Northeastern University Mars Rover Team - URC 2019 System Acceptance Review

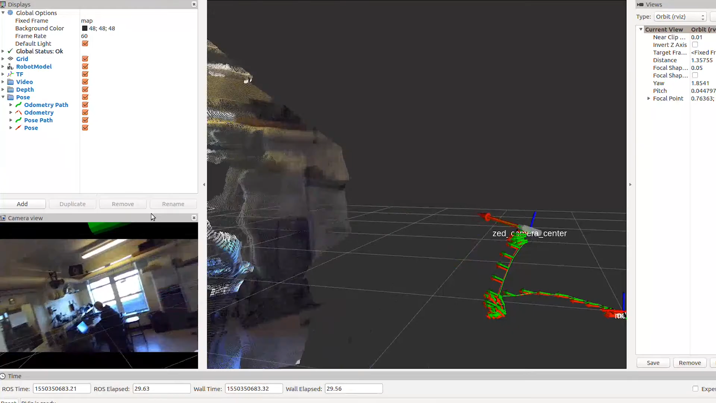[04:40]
The autonomous system leverages several monocular cameras, a stereo camera,
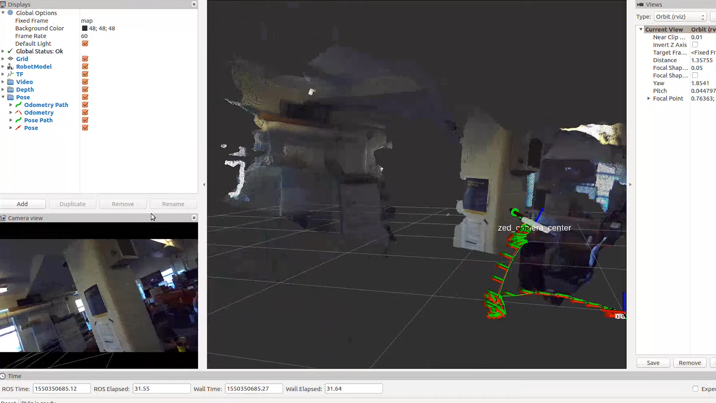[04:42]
ultrasonic sensors, and the onboard Jetson for vision, processing, and route generation.